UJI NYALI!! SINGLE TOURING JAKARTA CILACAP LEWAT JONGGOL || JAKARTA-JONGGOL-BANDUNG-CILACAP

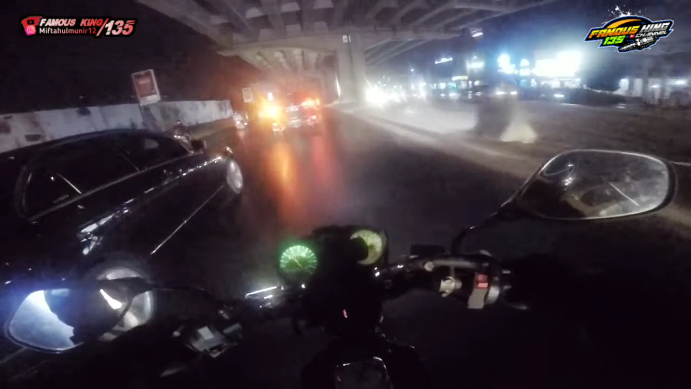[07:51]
Nih, kayak gini nih. Putar balik. Banyak banget putar baliknya. Wow.
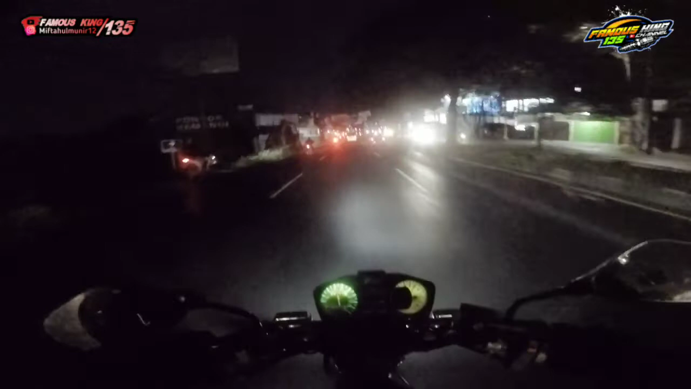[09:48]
Duh, ngerinya hujan nih, kayaknya mulai gerimis ini. Gerimis. Oke guys, jadi ini gua udah di jalan Jonggol yang arah Cianjur. Karena tadi ada cawang, apa ya, pertigaan cawang, Niko cawang, iya maksudnya cabang 2.
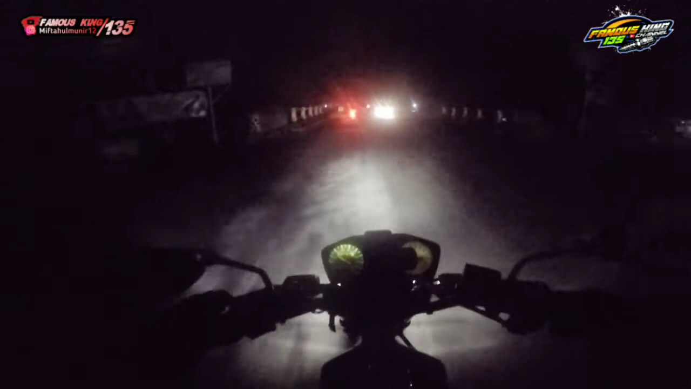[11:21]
Tuh banyak trontonnya, jadi kita harus hati-hati guys. Dan wajar saja jalannya rusak, karena terakhir gua lewat Jonggol itu tahun berapa ya, 2015 apa 17 gitu. Ini udah lama banget lah, karena udah kebiasaan lewat Pantura.
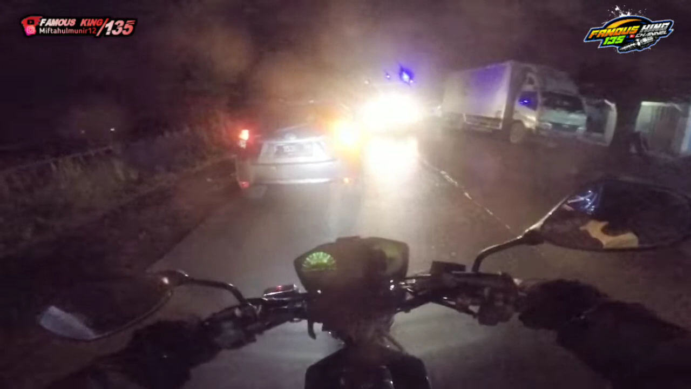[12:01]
Mulai ramai jalan ini, jalan Jonggol udah mulai ramai. Iya mas, karena masih di bawah jam 12.
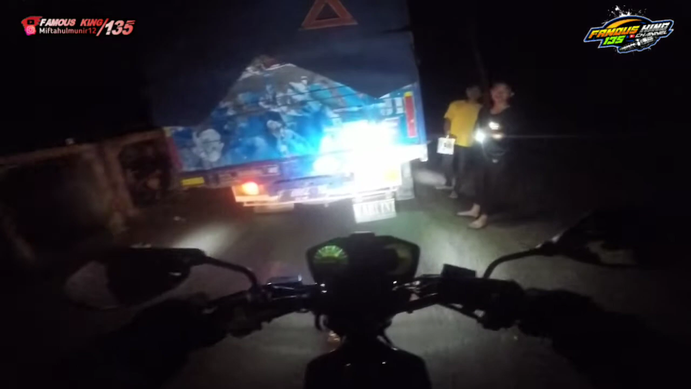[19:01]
Tuh, banyak tambang. Gunung aja dikeruk gitu. Aduh, merusak alam banget. Pengusaha ini, tapi jalanannya gak dibetulin. Aduh, fakta.